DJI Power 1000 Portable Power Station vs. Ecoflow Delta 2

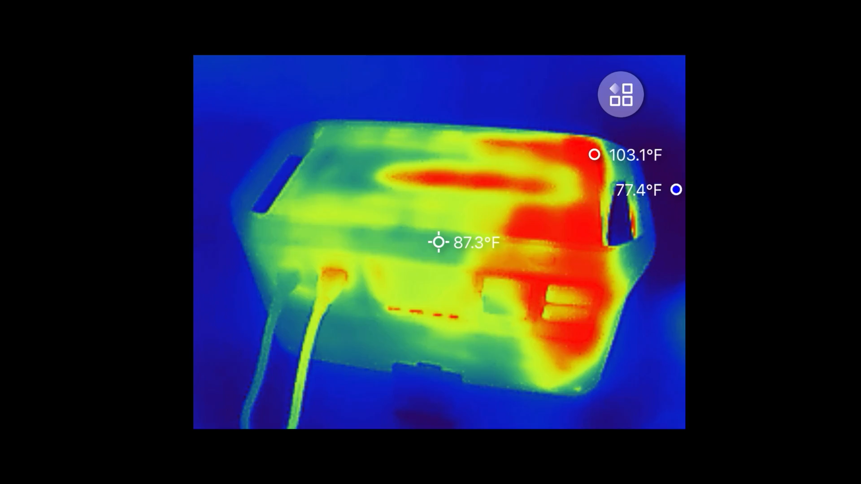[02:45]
On screen: spot 87.3°F, max 103.1°F, min 77.4°F
charge this is the 1800 watt one so it's a little bit warmer at
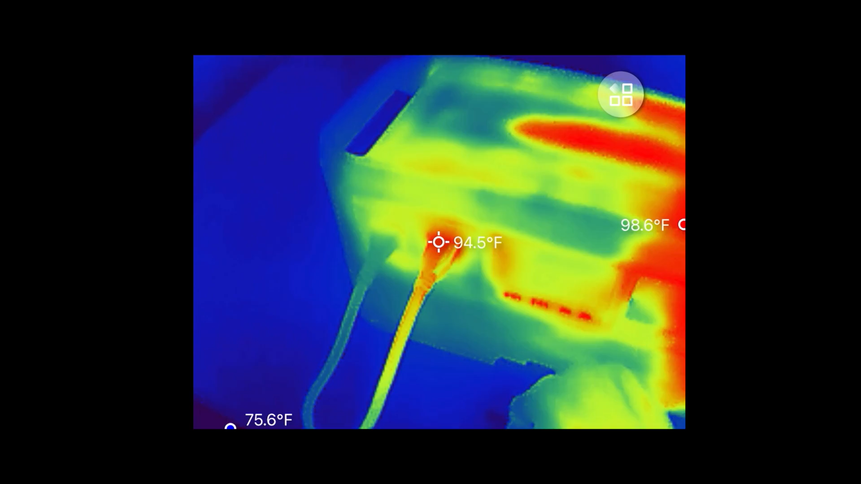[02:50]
On screen: spot 94.5°F
95 degrees and all the heat is concentrated on the right side the exhaust is at
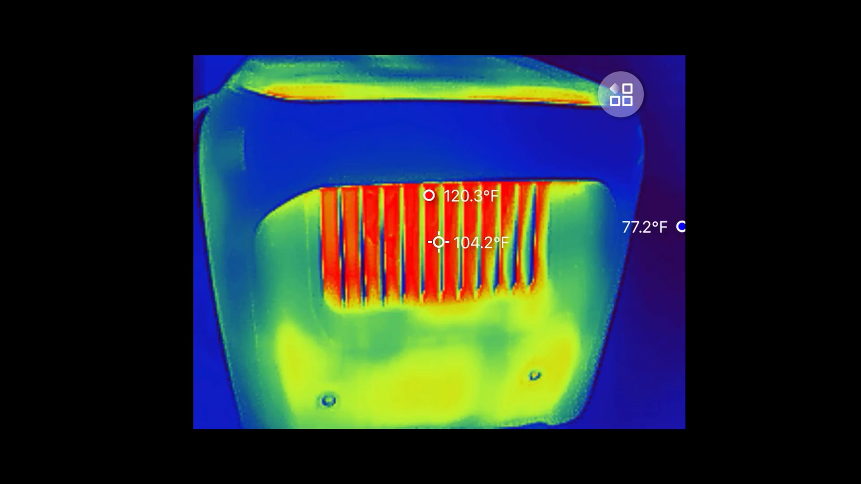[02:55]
On screen: spot 104.2°F, max 120.3°F
120 degrees the input is cool at 83 degrees the bottom
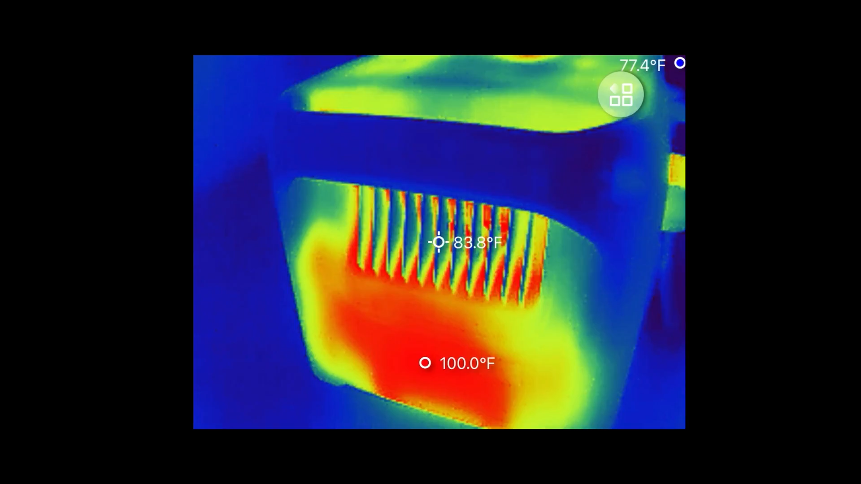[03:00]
On screen: spot 83.8°F
of the battery is a little bit warm here 100 degrees a lot cooler than i expect
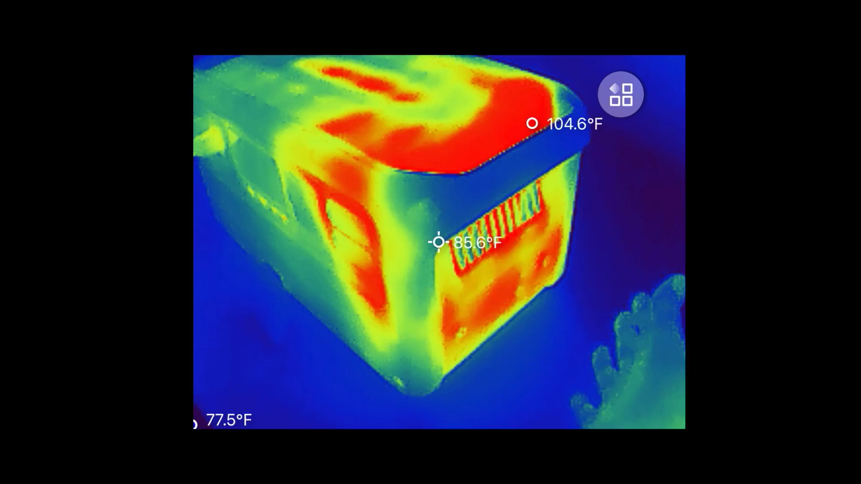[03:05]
On screen: spot 85.6°F, max 104.6°F
it to go sometimes these things can go all the way up to 130 degrees on the surface looking
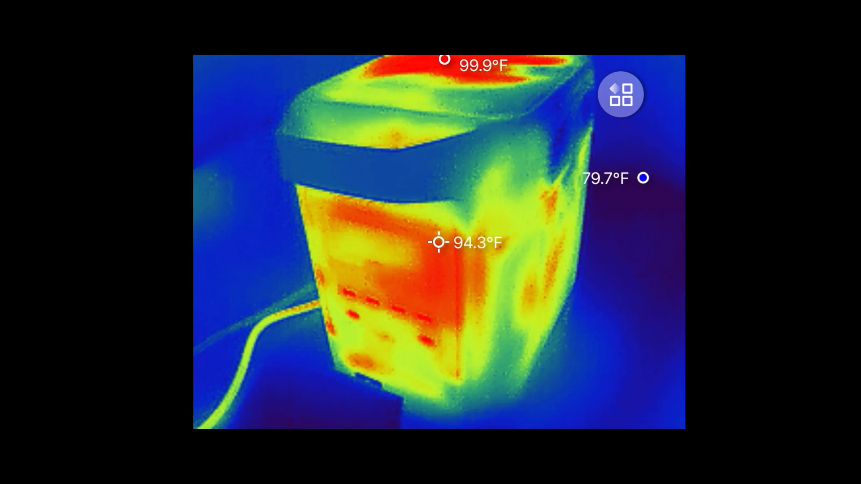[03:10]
On screen: spot 94.3°F, max 99.9°F, min 79.7°F
at the delta 2 the front panel is 100 degrees top is 109 quite hot there
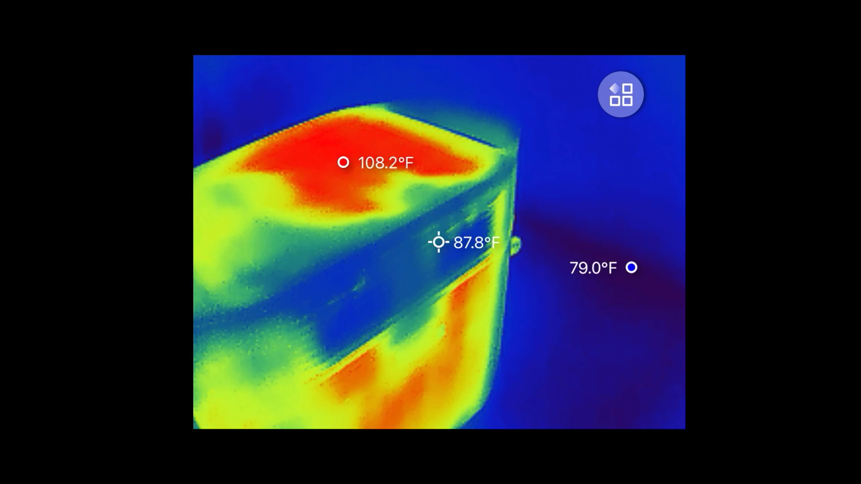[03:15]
On screen: spot 87.8°F, max 108.2°F
the side panel is 98 degrees the back panel is 100
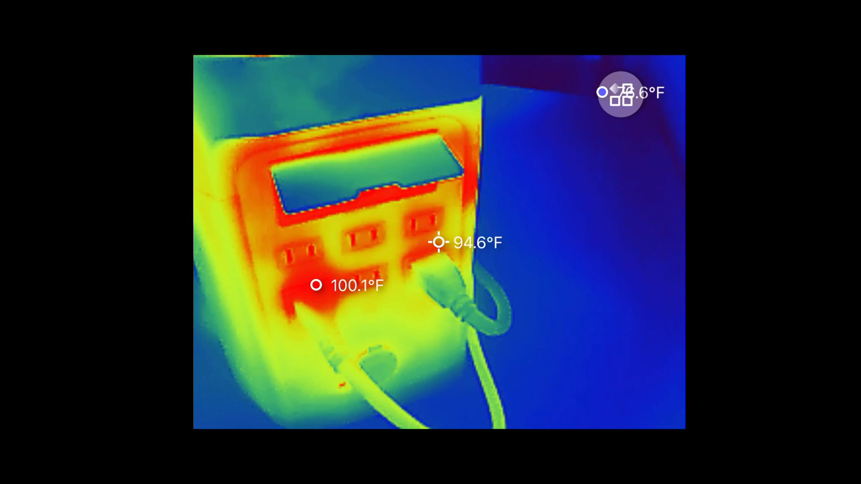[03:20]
On screen: spot 94.6°F
degrees and the stuff inside is actually 144 degrees a little bit
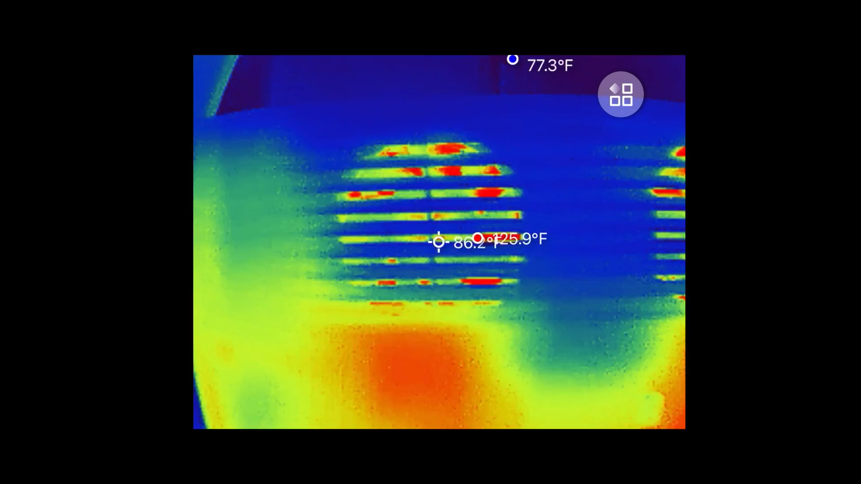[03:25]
cooler on this side 125 degrees and the intake oh we see
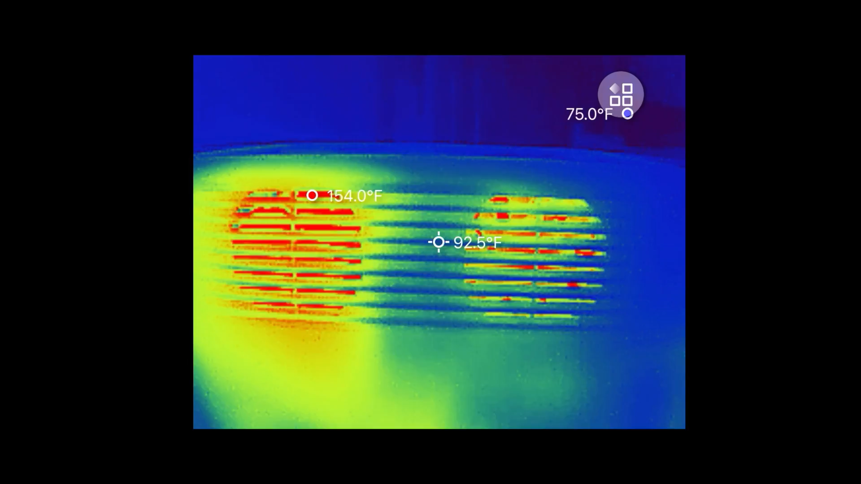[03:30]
On screen: spot 92.5°F, max 154.0°F
something in there that's 160 degrees very hot on the left side so they definitely needed
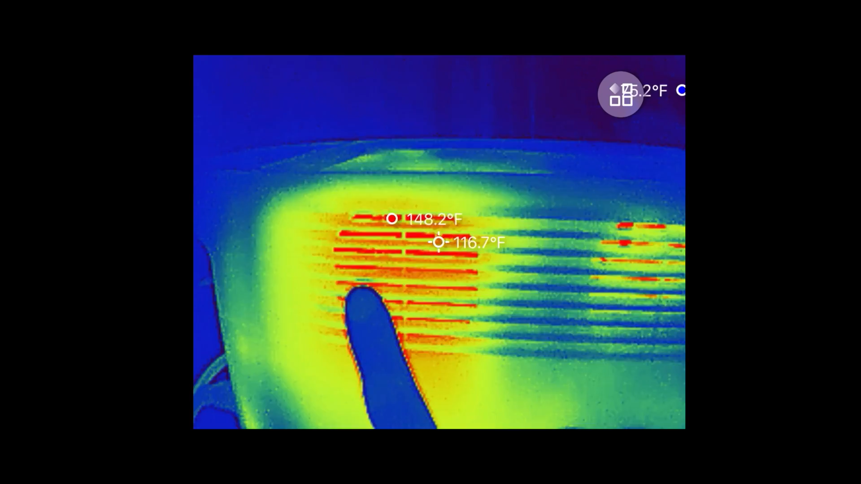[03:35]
the air movement going through there to cool it i disassembled these products to check out the